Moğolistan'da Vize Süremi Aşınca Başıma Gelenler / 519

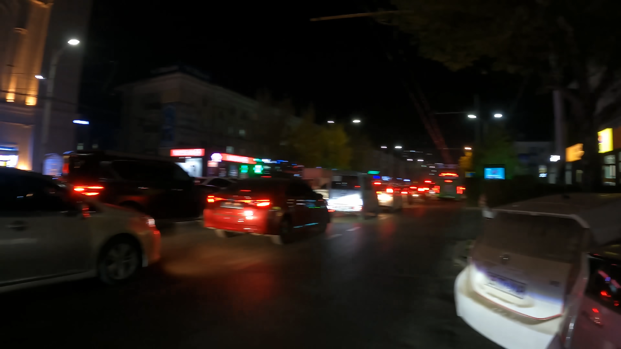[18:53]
Evet burada gördüğünüz bu market ve şu karşıda gördüğünüz Ju yazan marketler